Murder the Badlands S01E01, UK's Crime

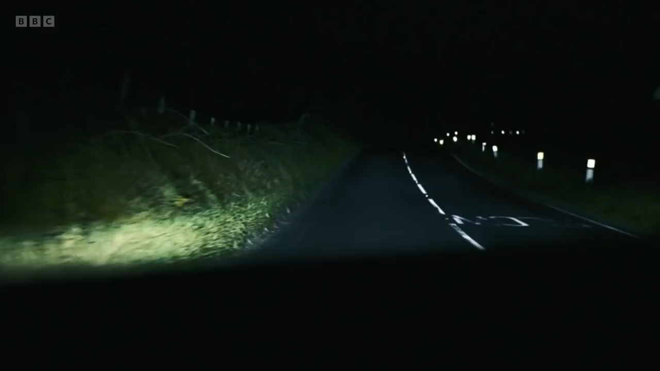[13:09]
I'd never been to Bally Halbert in my life. And once we hit those back roads, you couldn't have seen two feet in front of you.